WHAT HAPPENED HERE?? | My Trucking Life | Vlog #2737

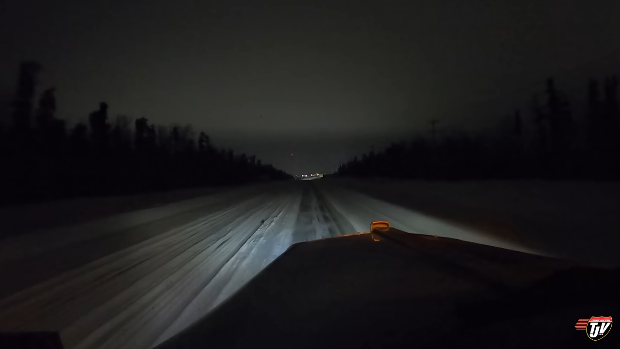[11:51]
We'll be right back. There's actually a nice little turning lane. You'll see. You'll see. We're coming up to Thompson, Manitoba. You can see they got quite a bit of snow, but thankfully, us dragging our feet today for once did some good. The snow has moved on and moved past, so we delayed ourselves long enough that we avoided the snowstorm.
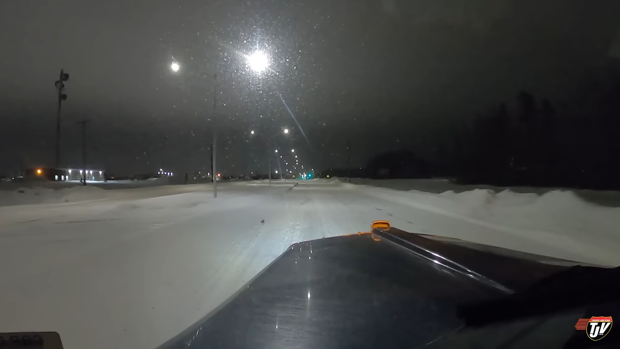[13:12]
It's not lit up properly. Karen wants me to go to the lights up ahead and make a U-turn. I'm just going to turn right into the driveway here because that's what smart people do. I really hope it's not full here. If they were having quite a bit of snow before, I wouldn't be surprised if this parking lot was full. First, we've got to grab fuel. Then we'll park.